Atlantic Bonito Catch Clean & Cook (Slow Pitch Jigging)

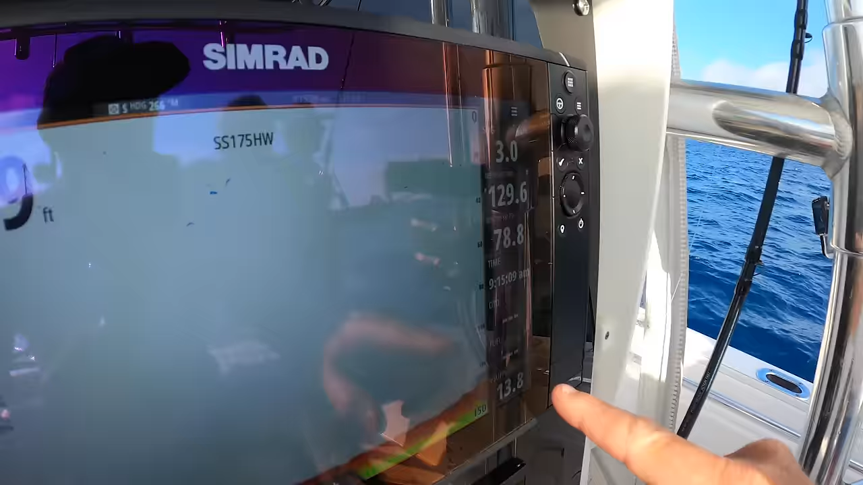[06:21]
Honk honk. Anyhow, that just shows how accurate it is. This guy thinks that we're going to like drive in front of him, but we're not. I might want to bust a Huey though. So this is a great example of why I use what I use right there. Here's the reef.
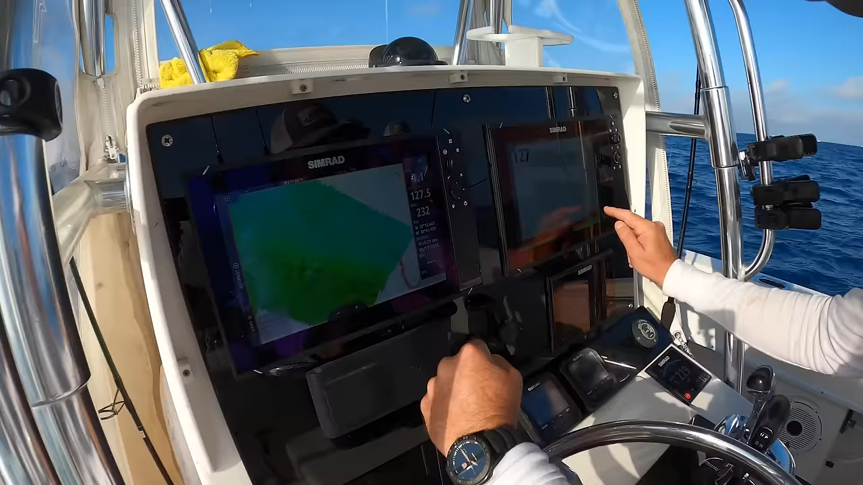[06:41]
Here's the fish. But we did mark a bunch more fish right over here. So I'm going to go there first. And get out of the barge's way.
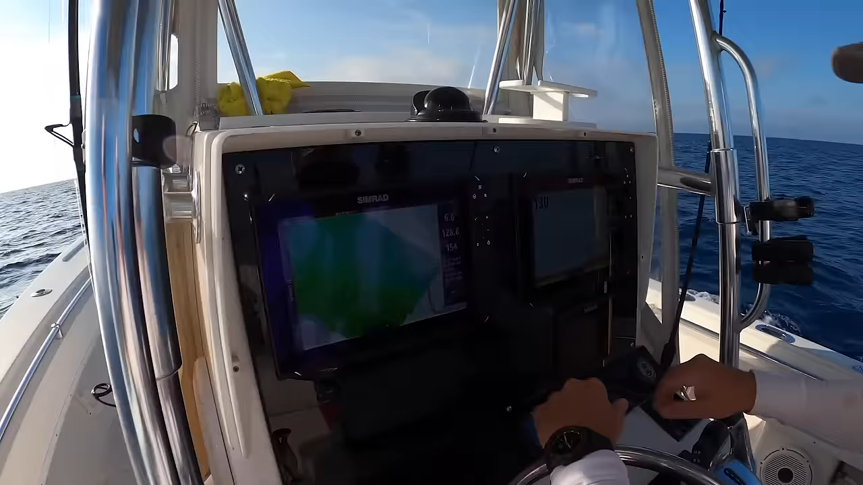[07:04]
So one of the things about tracks, I know right there is where I marked the big wad of fish because I watched my track as we did it.
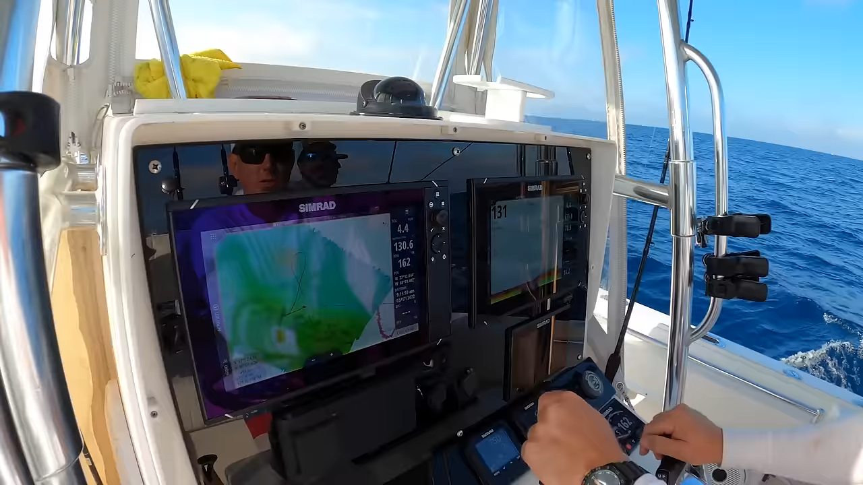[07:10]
Now watch as I do a U-turn on it. Why's this guy got to crimp our style right now? He's going right over our spot. At least we're not down tank diving. That would be scary as can be. He probably thinks we're some pirates or something. All right, we're on the fish. Y'all can drop.
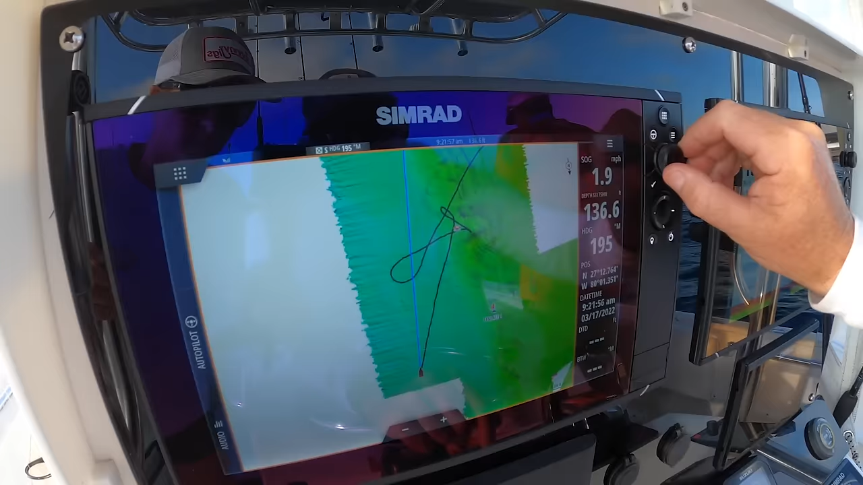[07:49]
On screen: speed 1.9 mph
So I'm now completely rigged and I want to show you something. Again, how I said you want to set your drift and see how you drift. So as you can see right here is the reef. Look how we drifted off of it.
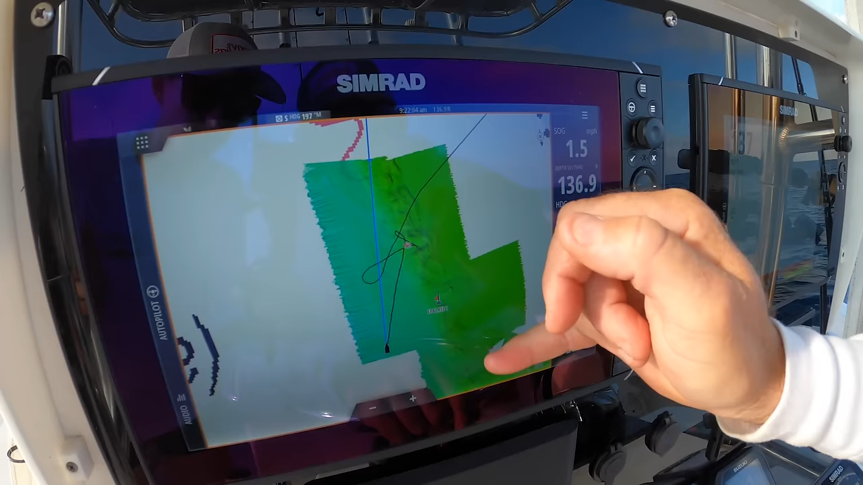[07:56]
Typically we would drift right down it because this is north and we normally have a north tide.
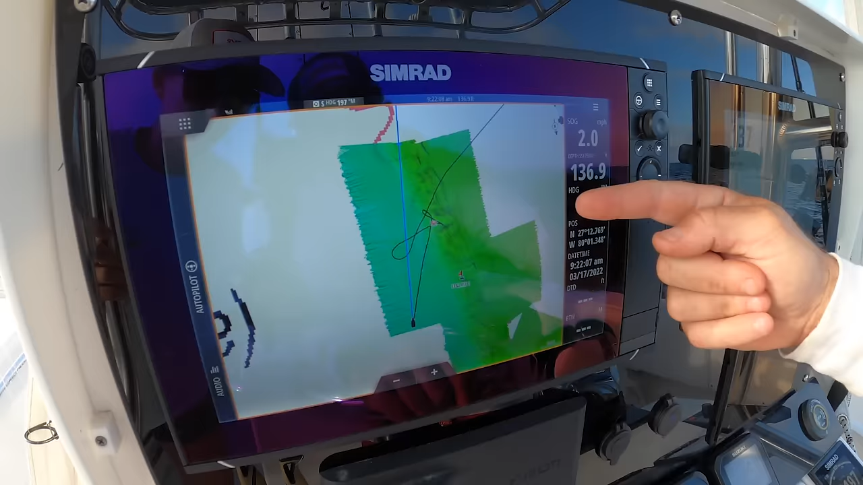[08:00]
Today we have a west wind going this way. So I drifted off of it.
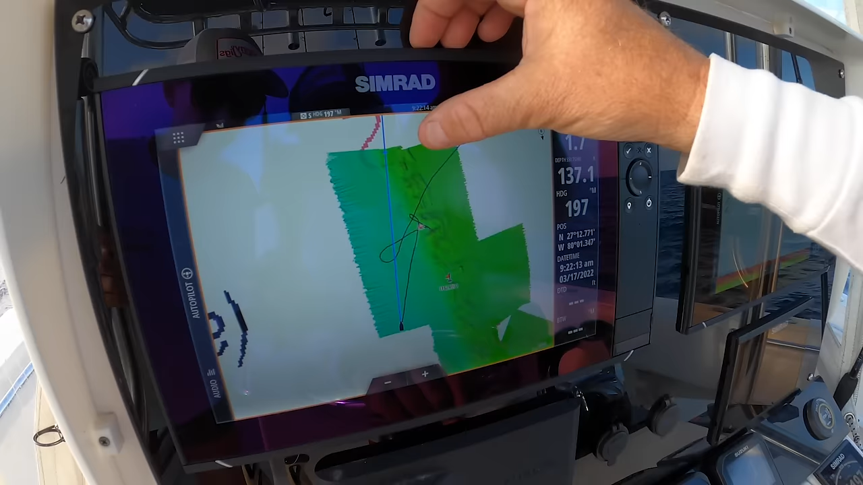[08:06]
So now I want to come all the way back up here and start on the west side of the reef. So I drift diagonally across it. That's why it's so important to always do that before you start fishing.